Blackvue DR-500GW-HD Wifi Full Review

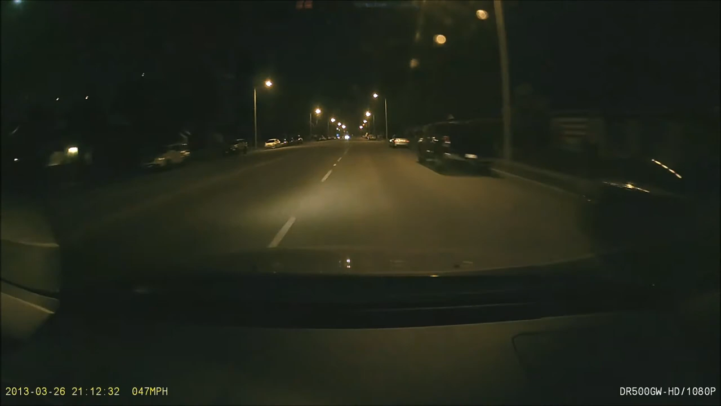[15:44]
Right now I'm talking about the same volume I would if someone was sitting right now with me in the car. Uh, but hopefully it's fine. I'm going about, what, 50 miles an hour? Uh, now I'm dropping, going a little slower, 45 according to my speedometer. 50 right now, slow down.